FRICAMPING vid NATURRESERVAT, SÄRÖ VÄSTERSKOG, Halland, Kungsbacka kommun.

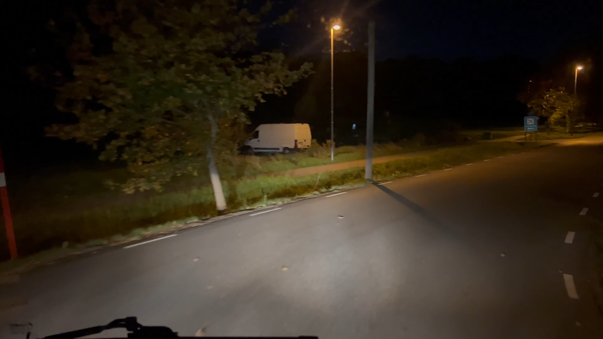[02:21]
Ganska långt borta från E6:an och vägpiraterna. Så vi är här i parkering i alla fall. Och det står inga.